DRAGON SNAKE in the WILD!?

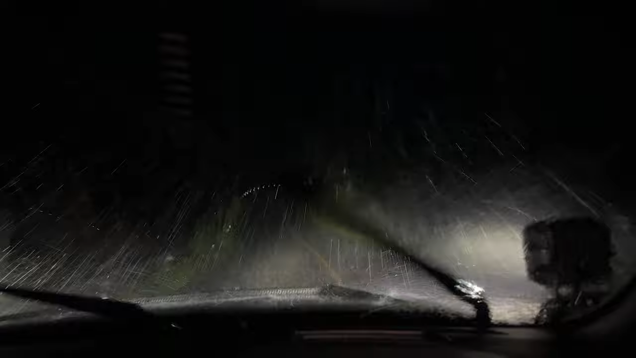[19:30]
December night rains, the worst thing known to man. Hopefully these don't last too long and the forest will be alive with life once we get in. But until this ends, we're just going to cruise around. So maybe something will show up. Melanota, plum, wagglers. We saw all those species in the rain last time. Let's see if there's anything else out and about. Plumbus, plumbus, plumbus.